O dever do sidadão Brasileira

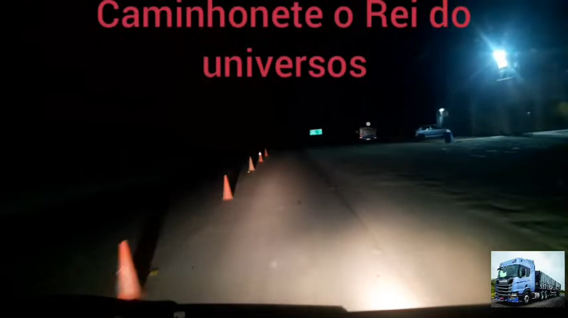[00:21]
Música Beleza então galera, estamos chegando aqui e registrando aqui a passagem em Juazeiro Juazeiro da Bahia, nessa cidade qualificada, chique e bacanizada aqui Vamos passar aqui no Seasa de Juazeiro, o famoso mercado do produtor
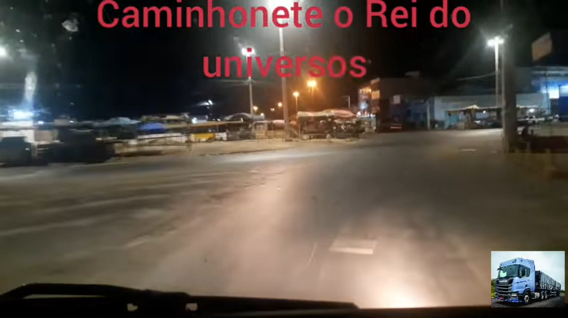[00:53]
Neste momento são Hoje já são 1 Do 10 de 2022 São completamente 2 horas e 34 minutos
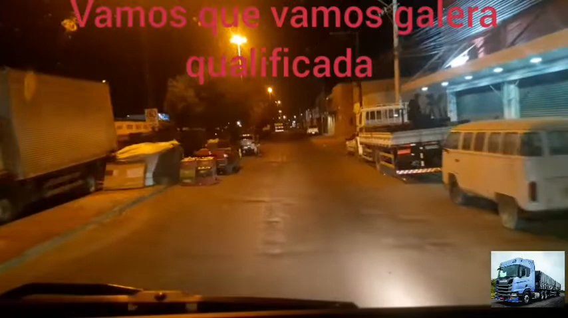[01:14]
Aqui Em Juazeiro da Bahia E no horário de Brasília, galera Então vamos mostrar aí mais um conteúdo Para essa galera aí Inscrita no canal Caminhoneiro, o rei do universo A galera aí já está entrando aí no Seasa
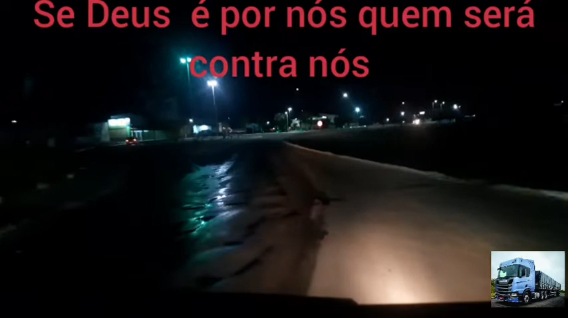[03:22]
Pois é, então, galera Tão uma luz bonitinha aí Verlinha, né? Vamos aí para
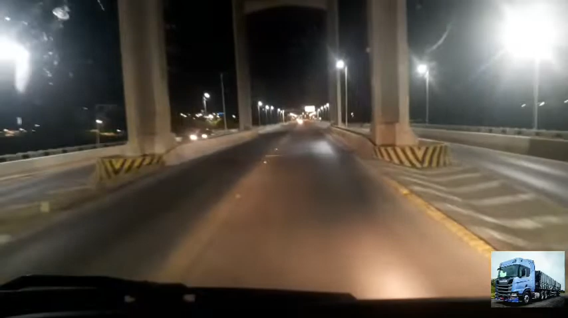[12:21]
A gente vai comentando Essa parte aqui que a gente está passando debaixo dela Era quando a ponte levantava Para as grandes embarcações Passar por debaixo dela Tem até aquela música de trio nordestino Mas achava lindo Quando a ponte levantava E o vapor passava No gostoso vai e vem Aí O Juazeiro Petrolina Todas duas Eu acho uma coisa linda E eu gosto de Juazeiro E adoro Petrolina E por aí se vai
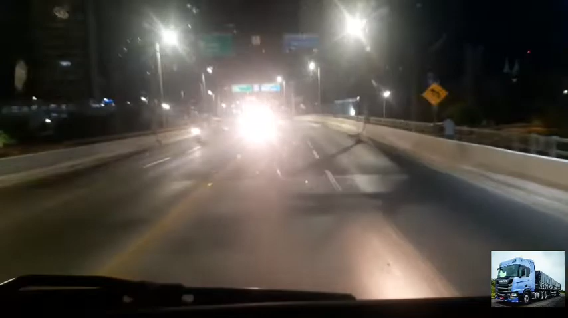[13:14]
Então galera Aqui já estamos Na Cidade De Juaz De Perdoe De Petrolina Saindo de Juazeiro Estamos aqui dando início A Cidade Petrolina E vamos Saindo da BR aqui E vamos fazer um Trajeto aqui Por dentro Da cidade De Petrolina